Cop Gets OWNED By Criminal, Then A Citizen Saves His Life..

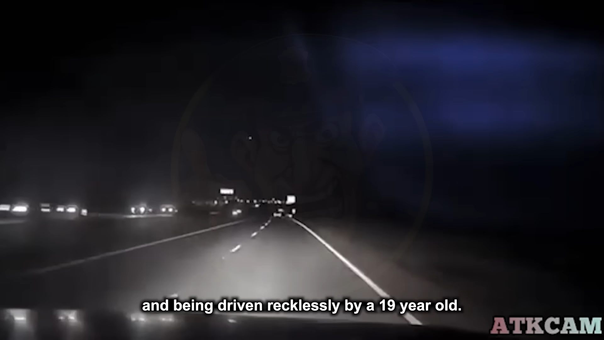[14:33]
Before a chase could be initiated, the car flips and meets a terrible accident.